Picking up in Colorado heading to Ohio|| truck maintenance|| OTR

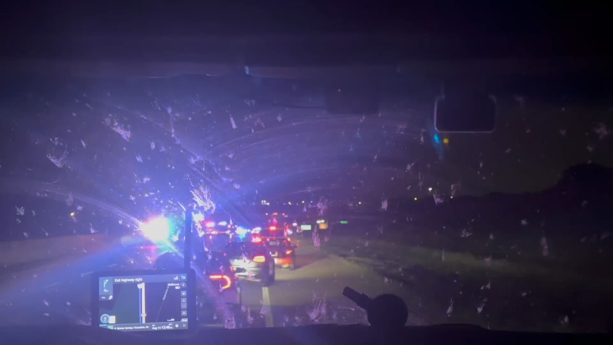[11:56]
So Gordo's about to finish driving, but he's still stuck in traffic because apparently something happened here.